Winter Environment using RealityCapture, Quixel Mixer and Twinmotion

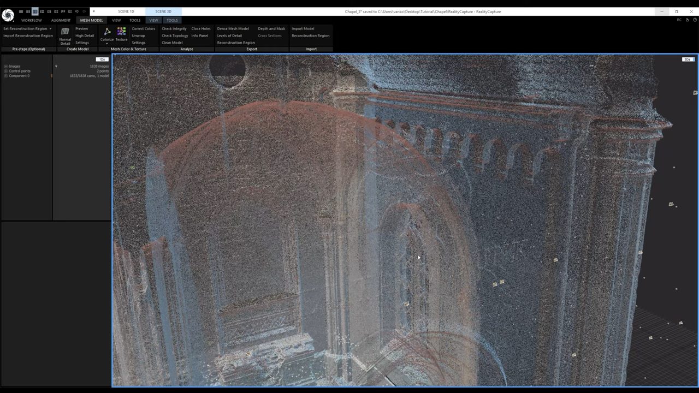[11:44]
And the reason for this is that this model has over 350 million triangles. Now if you want to see the surface of the mesh in the 3D viewport, you either must simplify it under 40 million, or you can use the Clipping Box to just see a certain part. I can create the Clipping Box by going to the Scene 3D View tab, click on Clipping Box, and I will create it from the reconstruction region.
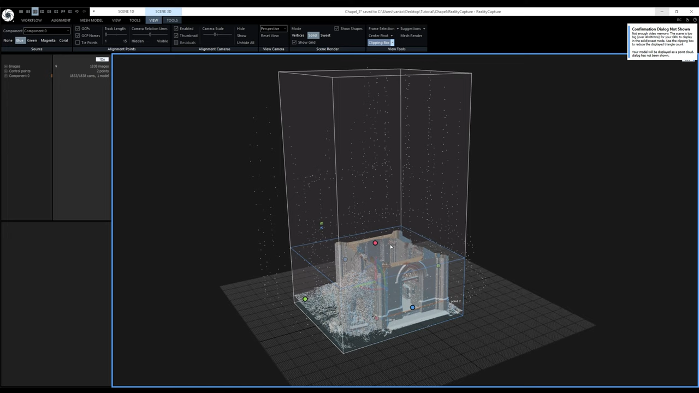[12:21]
Alright, now I will click on Edit Clipping Box, and I will make it smaller with the box widget. Maybe I can focus on the entrance over here. And to see the surface, make sure you are in the solid scene render mode.
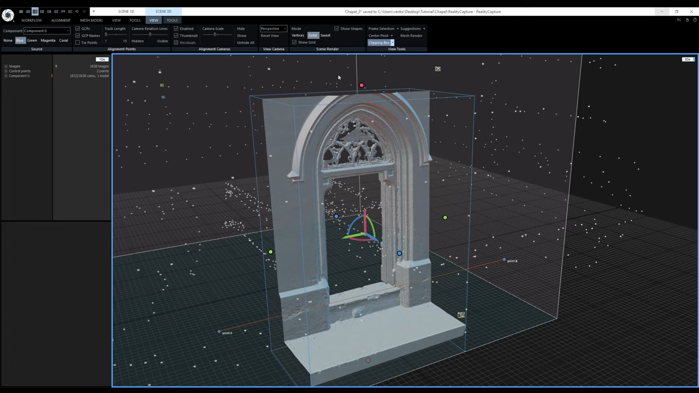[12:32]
That was just for demonstration, now I will clear it because I want to see the entire chapel. Next step is going to be cleaning the model, because there are some floating parts of a tree around here, and I will show you how to get rid of them. I'll go to the Scene 3D Tools tab, and use the Advanced Selection tool. I will click on Select the Largest Connected Component. Of course that will be the chapel. The Largest Connected Component is selected, and now I will use this Invert command to invert the selection.
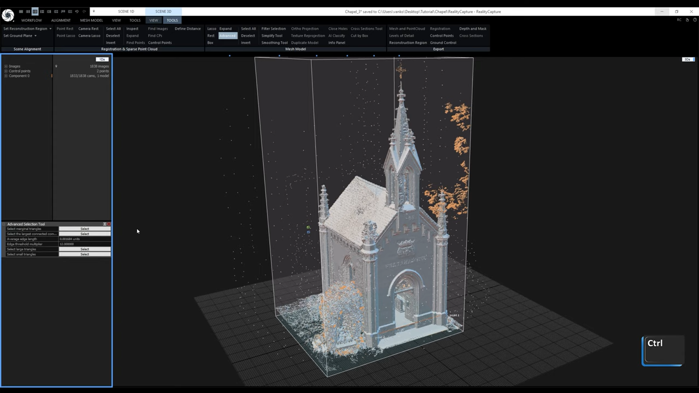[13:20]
If I would just click on Select, it would override the current selection. But if I press Ctrl and click, it will add to the current selection. And now I can just click on Filter Selection, and it will get rid of the selected parts. After filtering, RC created a new model. That means that I can always go back to the source, unless I delete it of course. The next step is to texture the model. To texture it, I'll go to the Mesh Model tab, and first I'll check the texturing settings. I am most interested in the default unwrap parameters, because this is where I'm going to set the maximal texture resolution, and the texturing style.
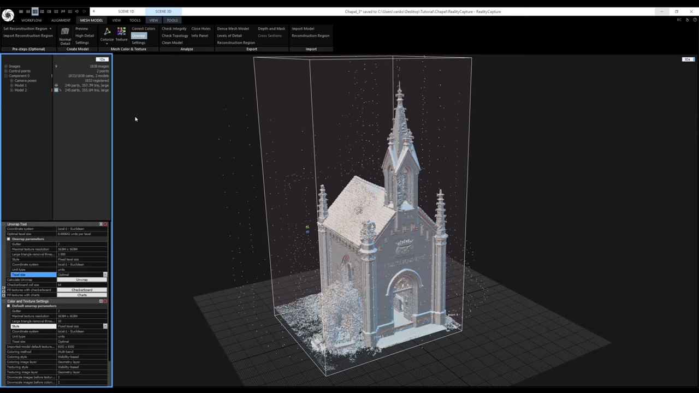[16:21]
After the unwrap, let's check how many textures my model has with the current unwrap settings. And it's 9 16k textures, which is a lot. Now when I click on texture, RC will use the current unwrap, and it will not use the unwrap parameters in the texturing settings.
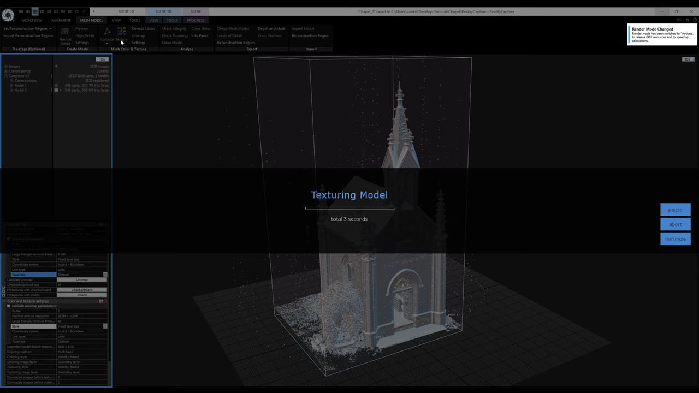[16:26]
Now the model is textured, and I can consider this model to be my cleaned high poly model with 9 16k textures. For using it in Twinmotion, I'll simplify it to 1 million polygons and 1 16k texture.
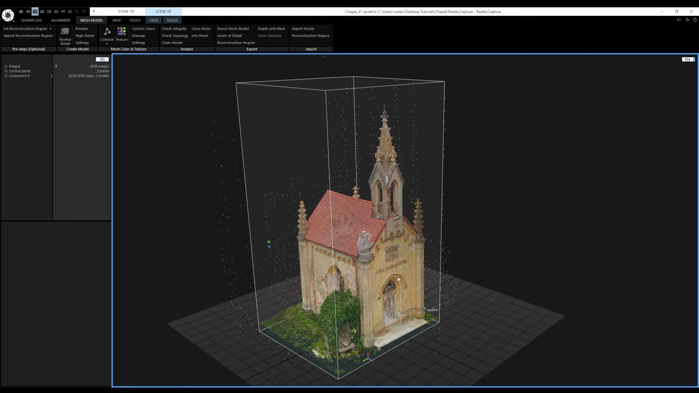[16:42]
The Simplify tool is located in the Scene 3D Tools tab here. I'll keep the type set to absolute, because relative type simplifies by a percentage. The target triangle count is going to be 1 million. After the simplification, I want to bake the color and the normal map, so I need to make sure that the color reprojection is enabled, and also the normal reprojection is enabled. And here are the unwrap parameters for the simplified model. I want the maximal texture count to be custom, and I'll set it to 1.
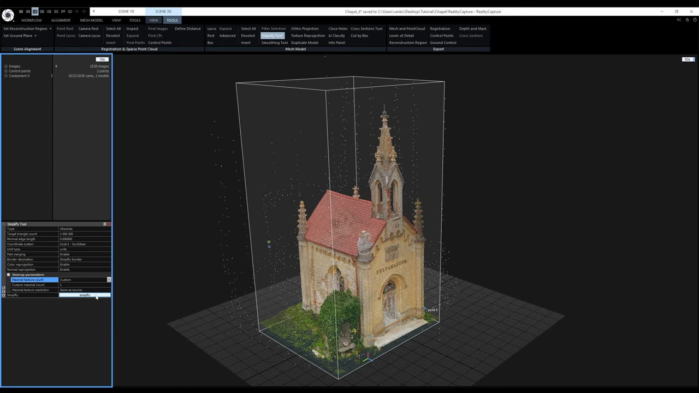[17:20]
Maximal texture resolution can remain same as source, because it's 16k, which is what I want. And that's it. Now I'll click on Simplify. The simplification process is now finished, so I got a new model number 3. It has 1 million triangles, and also it has a single 16k texture. Because I enabled the color and normal reprojection, it now has two texture layers. If you still see only the point cloud in the 3D view, and you want to see the mesh surface, now you can.
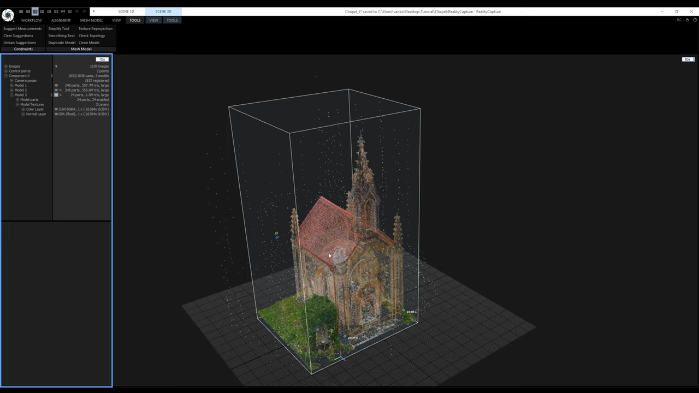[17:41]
You can go to the Scene 3D view tab, and click on the Sweet render mode. This will load the texture and the mesh surface.
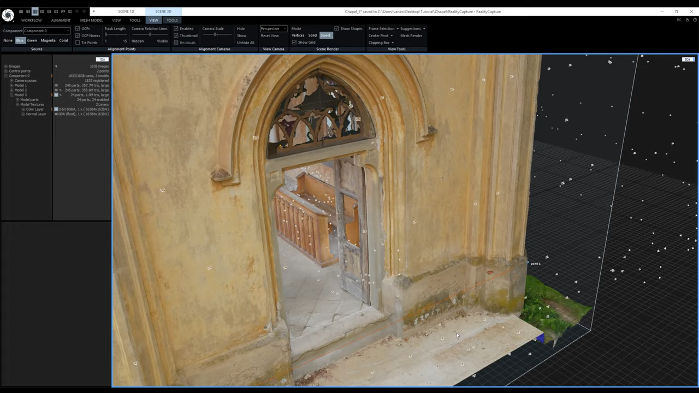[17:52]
And I think that this single 16k texture will be good enough for my scene in Twinmotion. Now I'm going to export this simplified model. I can do that in a couple of ways. I can use this mesh and point cloud export option in the 3D tools tab, or I can use the export option in the workflow tab, or the file menu. Just a reminder that the model I want to export needs to be selected.
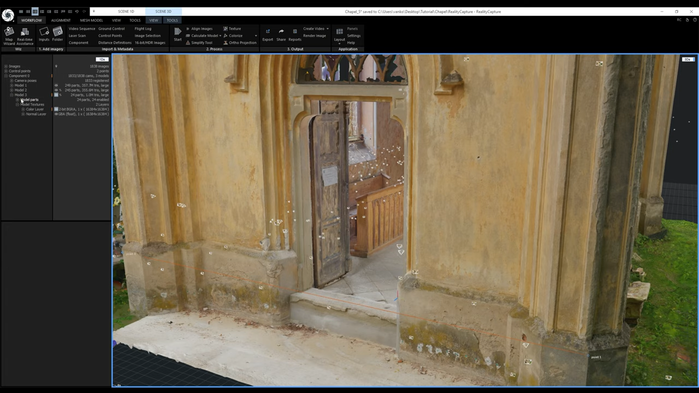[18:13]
Here I can use the filter field to search for my desired file format, OBJ.
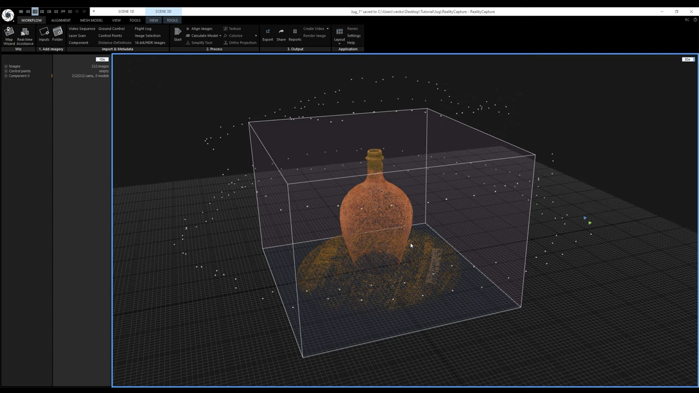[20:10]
Later, I will use these masks to merge the two sides together. First, I will adjust the reconstruction region. I will go to the top orthographic view by pressing number 2 on the number pad.
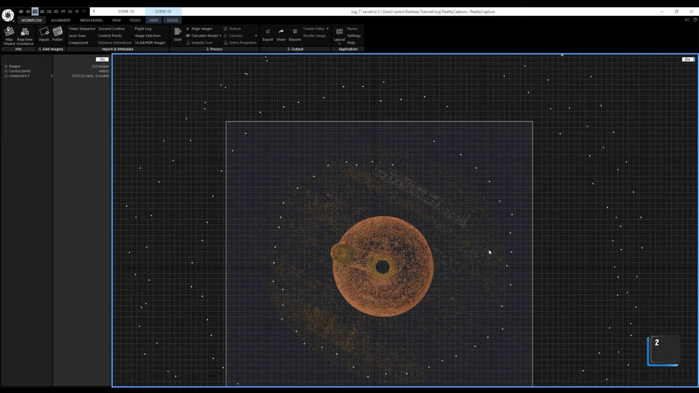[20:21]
I will select the reconstruction region, and adjust its sides with the box widget, like this.
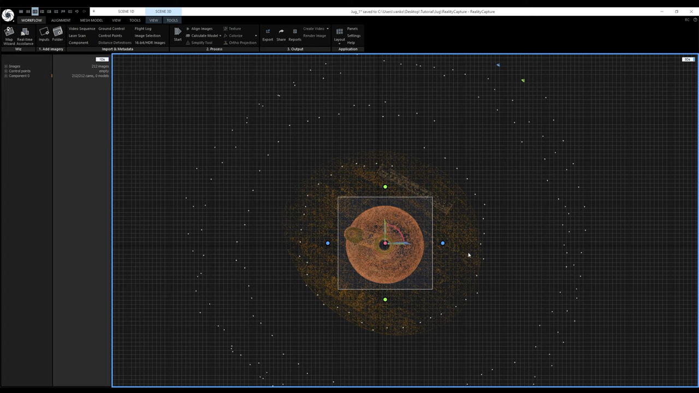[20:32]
Now I will switch to the left view by pressing number 4 on the number pad, and I will adjust the top, and the bottom, like this.
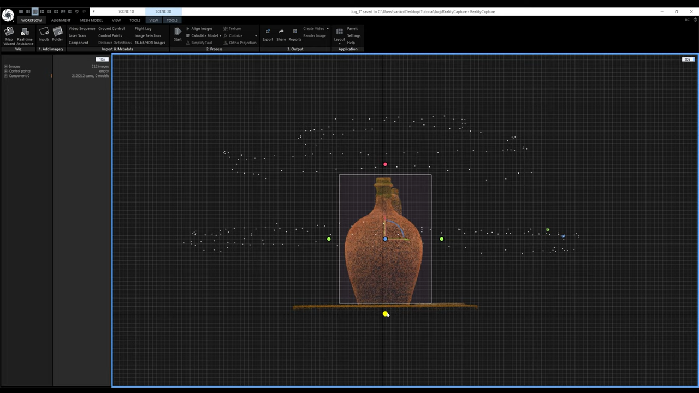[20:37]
It doesn't have to be completely reconstructed.
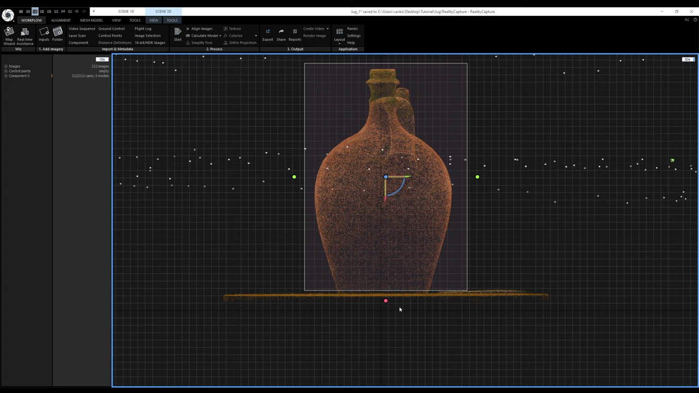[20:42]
Back to the perspective view by pressing number 0 on the number pad. I will now go to the mesh model tab, and click on preview.
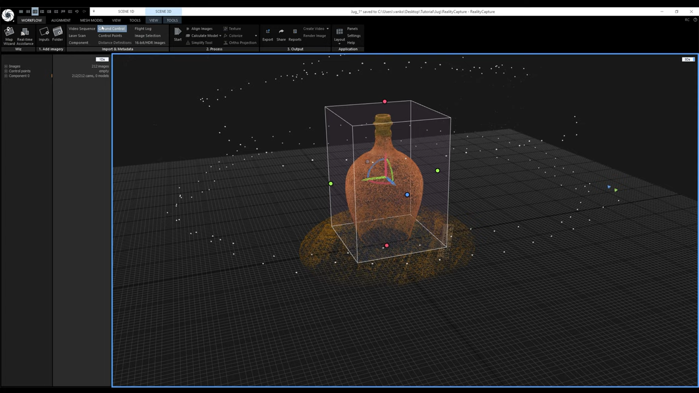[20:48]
This will use the sparse point cloud, and triangulate it into a mesh.
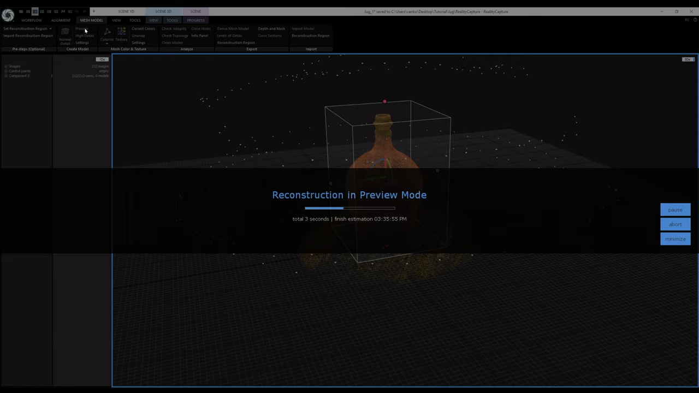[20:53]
Alright, the surface is reconstructed. There are some unnecessary triangles that I want to get rid of, so they are not visible in the masks.